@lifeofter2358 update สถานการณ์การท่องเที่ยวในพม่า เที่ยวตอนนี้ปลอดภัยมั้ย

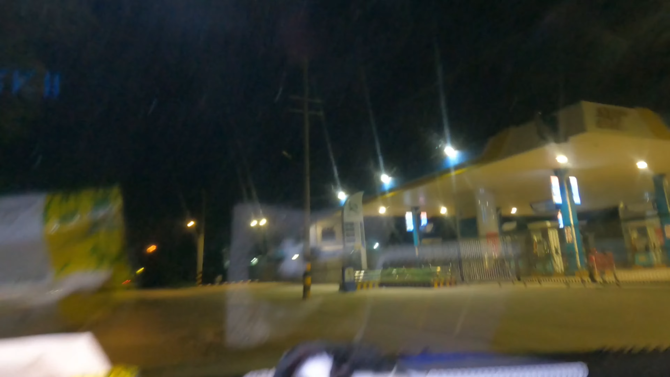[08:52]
็ค่อนๆเงียบสงบนี้นะครับ อ่าตรงแข่ดักกวง Second ก็ไม่มีด่านตะหารด่านตำรวจในการตั้งจุดตัวดครับผม
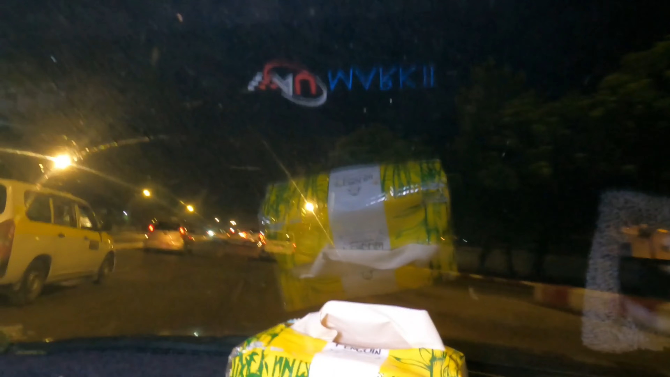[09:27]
ูلمนะครับ เจ้าเห็นว่ารถลาก็เริ่มเยอะขึ้นนะครับ�orde ก็สว่างมากขึ้นนะครับ ก็
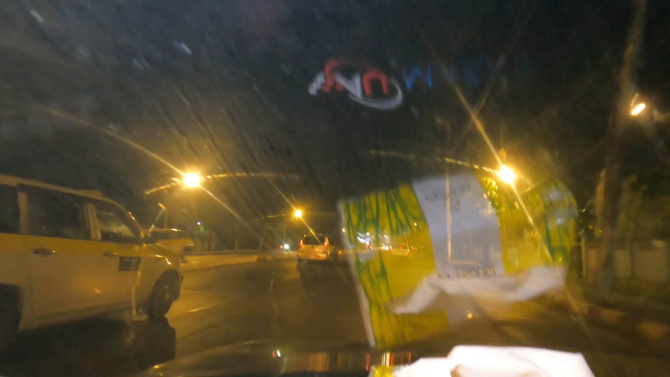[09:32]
เป็นโปรติครับเหตุกาestiไม่ تfacedการไม่ได้มีดานหรือไม่มีจุดตวจนะครับในตัวเมือง Y frog ในช่วงเช้า headครับที่ส
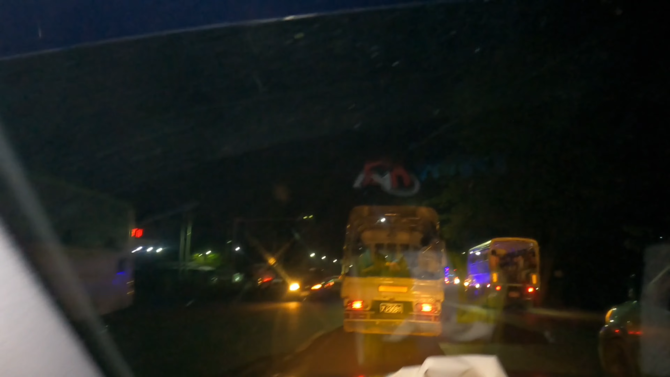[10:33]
ตอนนี้เราก็จะเริ่มออกนอกเมืองย่างกรุ่งนะครับเป็นด่านนะครับค่านอนนี้เข้าแถวร้องเข้าดาหญ数ั่